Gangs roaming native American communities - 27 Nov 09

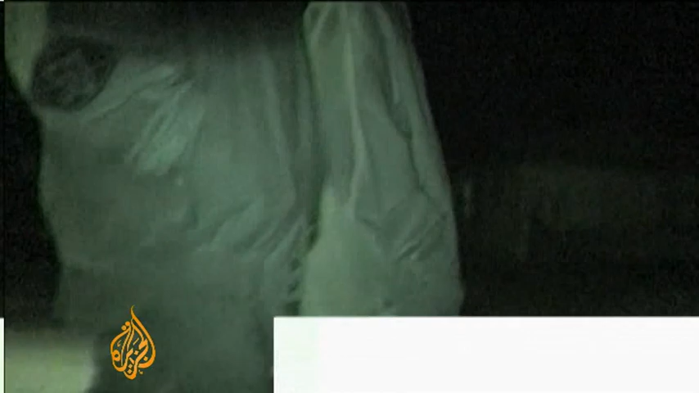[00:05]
On the remote Pine Ridge Indian Reservation, these teenage descendants of Sioux warriors now band together, not against their tribe's old enemy, the U.S.
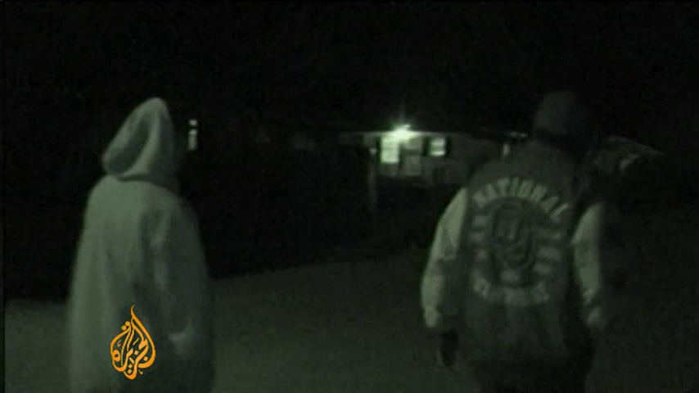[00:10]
Army, but against each other. It's war.